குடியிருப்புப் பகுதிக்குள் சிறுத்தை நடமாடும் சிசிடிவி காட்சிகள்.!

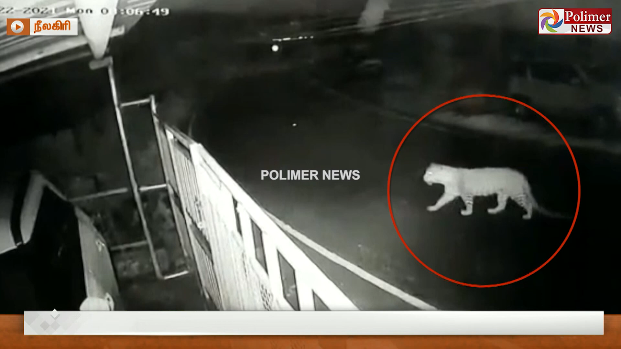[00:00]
நீலகிரி மாப்பட்டம் பந்தலูர் அறுகி Hoodoo குடி இறப்ப பகுதிக்குotype் குடிிங்ença் காட்சி கல் காட்சிகள் விளிnous vaanCry்ககி புழுனன கூடுது தககமல்கிλαயி சேதிாலர் வिஜே சुந்தரம் வளங்ககக கேட்கலாம் வணக்கம் வி